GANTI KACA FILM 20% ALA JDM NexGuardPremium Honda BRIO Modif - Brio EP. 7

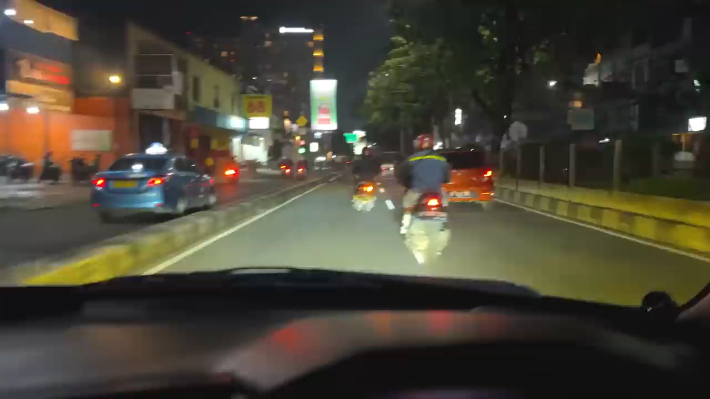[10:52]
yang 20% dari next guard ya kan Film 20% kayak gini nih kalo malem 22 Enak buat ya kan Cerah cuy Liat depan tuh wuhh Bening gitu ya kan Full HD 4K
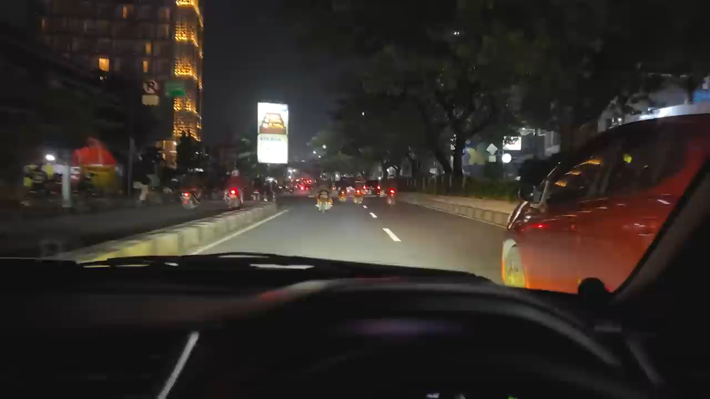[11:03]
4K Jalan sampe keliatan ya kan Gedung-gedung semua buah Ini
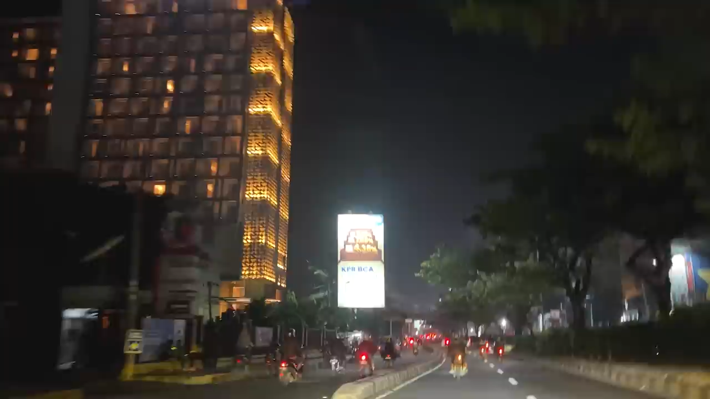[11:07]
pake pakenyan Kayak pake kaca helm Bener dah Gue kalo riding naik motor Begini nih enak Jadinya plong ya kan Nih kiri begini nih Kan tuh Kosong Terus kanan juga tuh
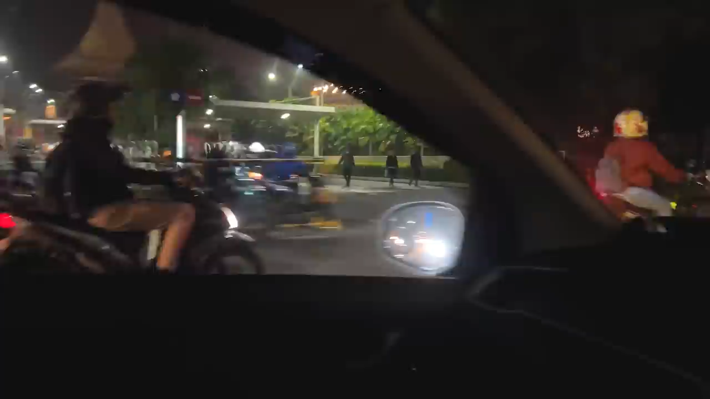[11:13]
Enak banget tuh liatin gedung Liatin buju Liatin rumah